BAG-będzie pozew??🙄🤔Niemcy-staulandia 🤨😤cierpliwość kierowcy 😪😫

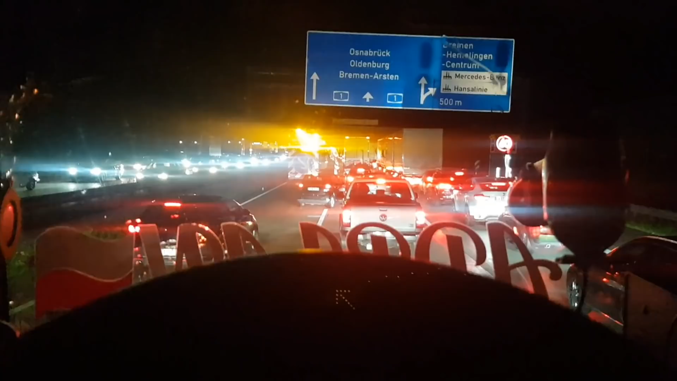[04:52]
Kurwa, znowu zwężka, znowu korek. Naprawdę. Czy to muszą tak ludzi wkurzać? Do jednego pasa. Co oni znowu już wymyślili? Pachołki pewnie porozstawiać, jak zwykle. Niestety, no nienawidzę tego kraju.
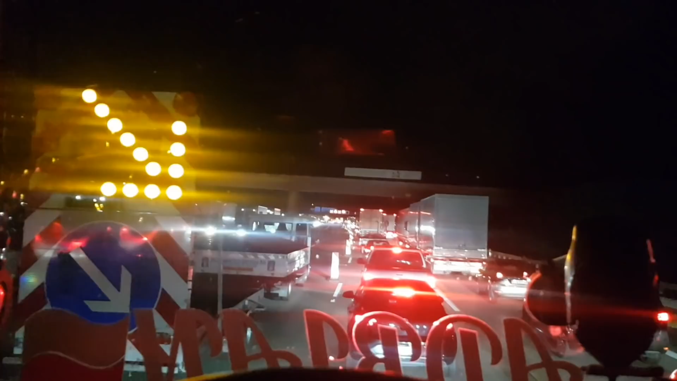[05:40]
żebym ja sobie nie mógł przejechać durnych 600 km, nie stojąc 3 albo 4 godziny w korku przy tym. Masakra, kurde, ależ mi ciśnienie na wieczór podnieśli.
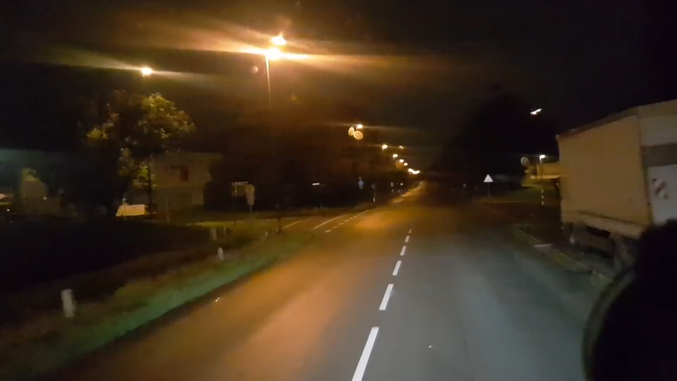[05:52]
No, nareszcie, prawie dojeżdżam na miejsce. Blisko 3 godziny później niż myślałem.